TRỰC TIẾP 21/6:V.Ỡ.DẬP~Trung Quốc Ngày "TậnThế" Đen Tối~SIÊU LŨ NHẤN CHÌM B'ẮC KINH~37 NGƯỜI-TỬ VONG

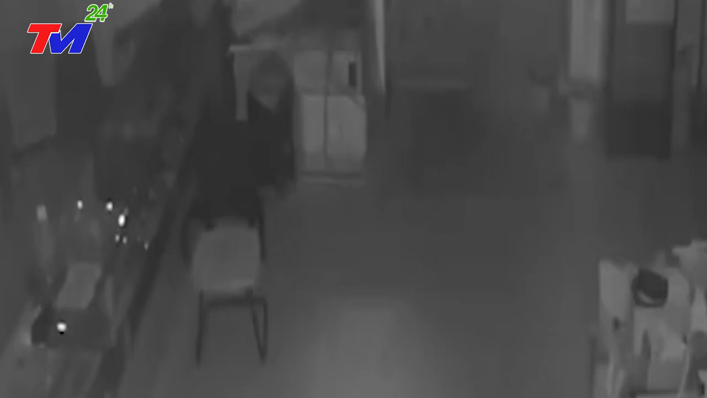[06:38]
đột nhiên cảm thấy tòa nhà dung chuyển nhẹ và màn hình máy tính sách tay của cô cũng dung lên vài lần.